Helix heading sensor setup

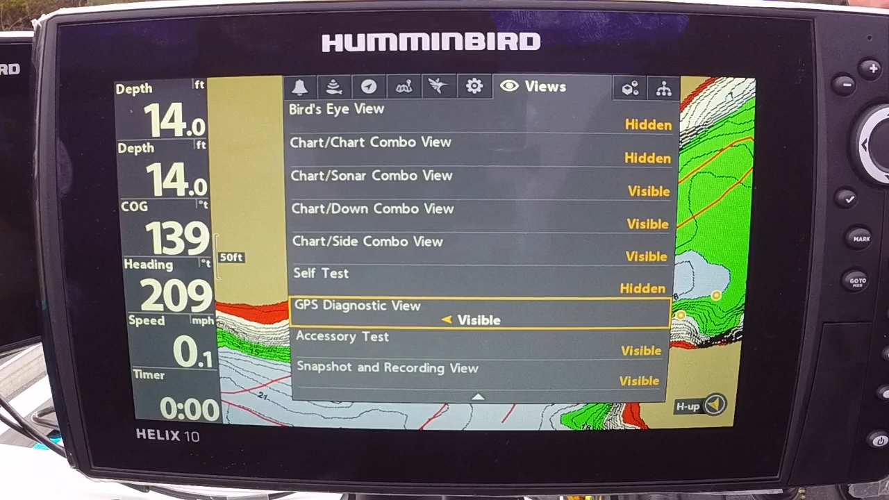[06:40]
On screen: depth 14.0 ft
view and i'll show you why if you page through your views both of those views are going to pop up you couldn't see them before
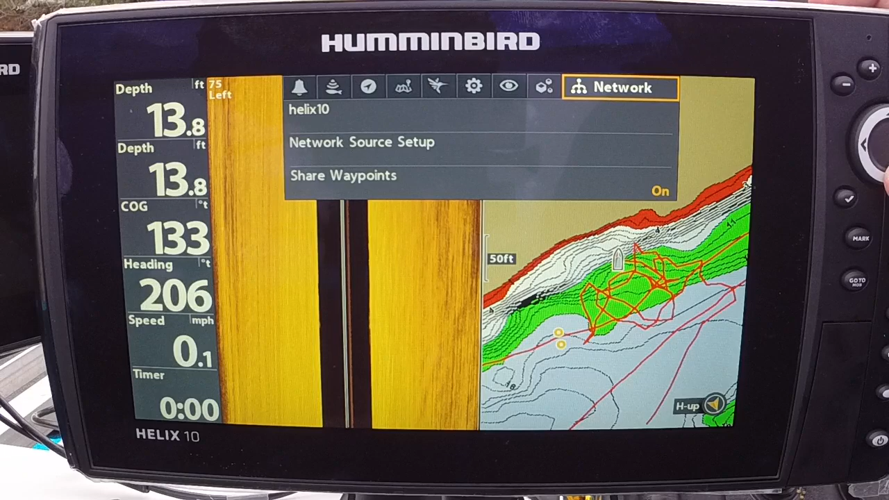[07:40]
On screen: depth 13.8 ft, speed 0.1 mph
test all you have to do is go down to network setup go over to gps and come down here now i'm gonna i'm gonna turn it off there we're back on
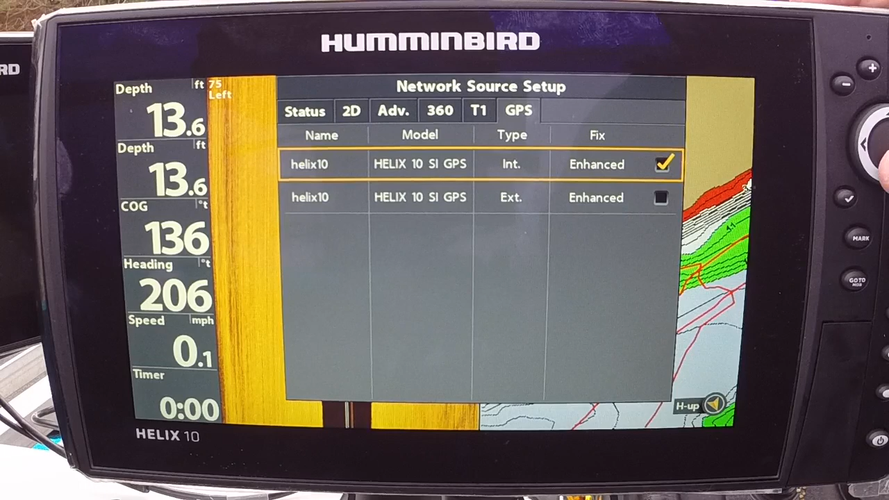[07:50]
On screen: depth 13.6 ft
the internal now we're back on the external okay go back out to the main menu for views or
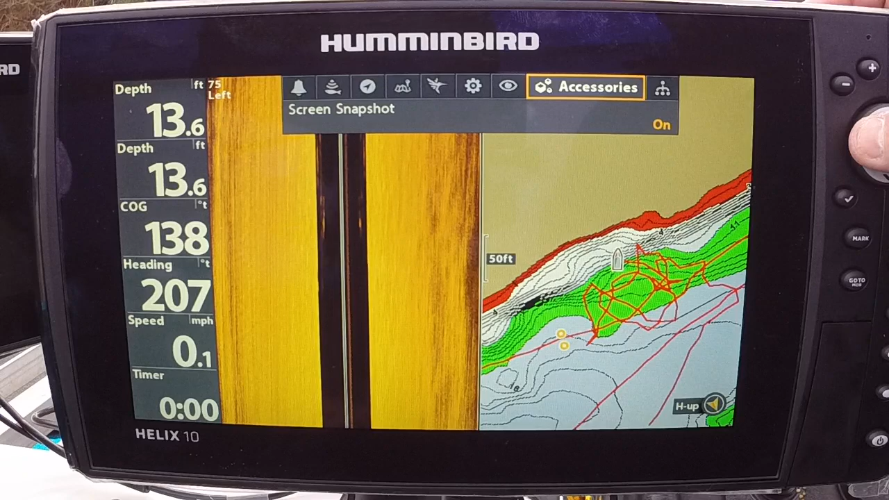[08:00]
On screen: depth 13.6 ft, speed 0.1 mph
for your main menu and go over to navigation now personally let's see i like to turn on the heading line right here at the bottom turn it on and i personally like to run let's see let's see i think that might be in chart yes